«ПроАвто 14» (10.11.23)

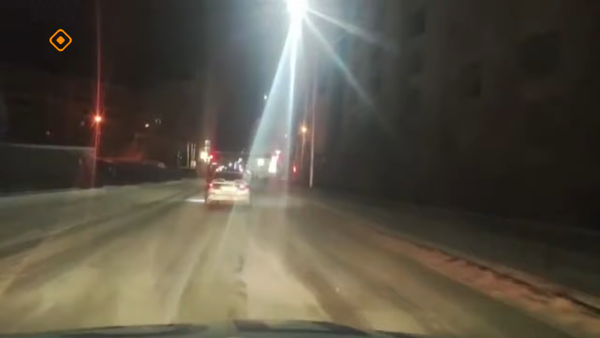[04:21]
Также мы организовали преследование, пытались остановить транспортное средство, но данный гражданин вел себя неадекватно и создавал аварийные ситуации.